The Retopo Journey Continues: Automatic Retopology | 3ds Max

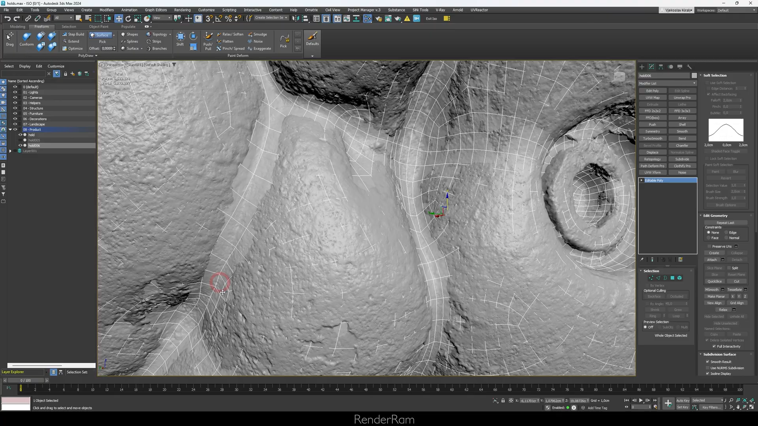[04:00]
all messed up and you know Like things just do not look, you know that sharp as what they should be So in general select your retopology object
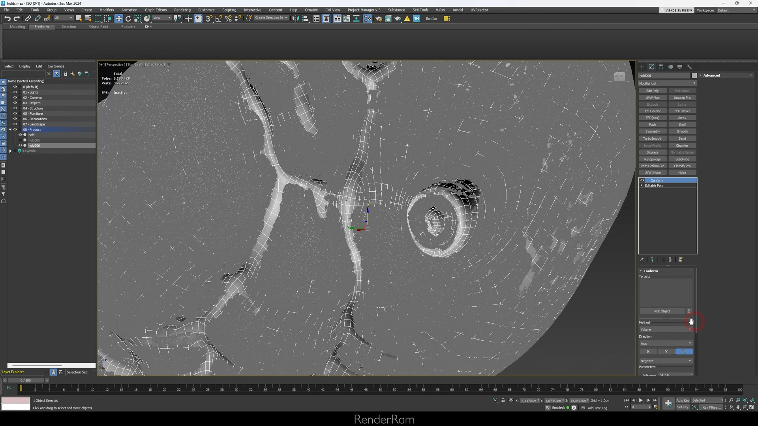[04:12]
now go to the modifier list and type conform add conform Now before you pick your scan method change that to shrink wrap and direction set that to closest point Click on pick object and just click you know here This is this will select your scan and we got this now you
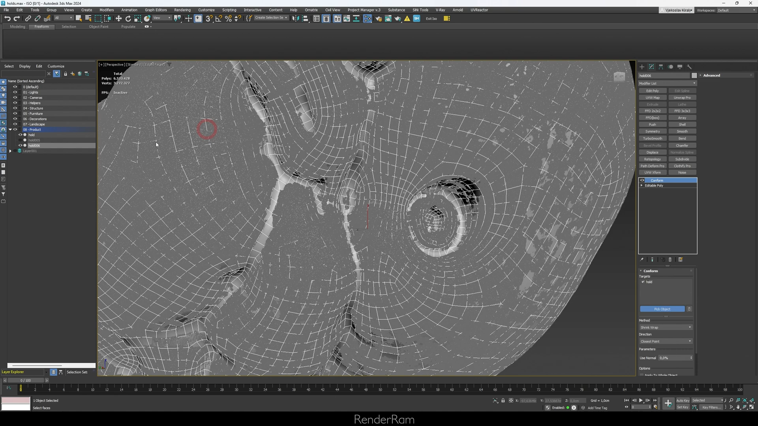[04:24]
can already tell that you know The edges have kind of repositioned and my object already looks much sharper
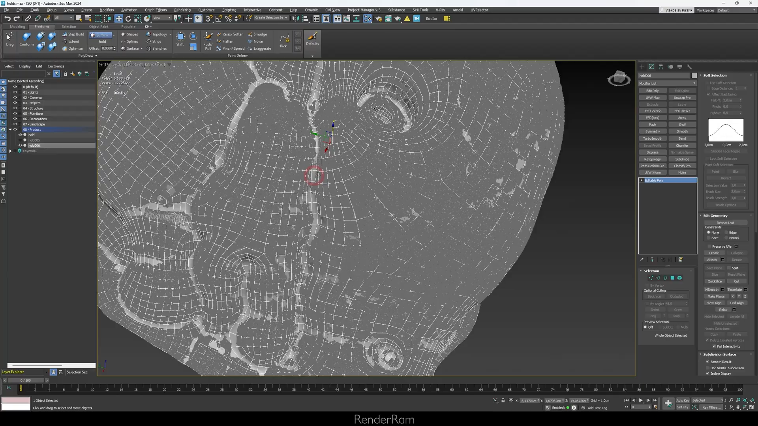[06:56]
So let me just unhide my scan, okay?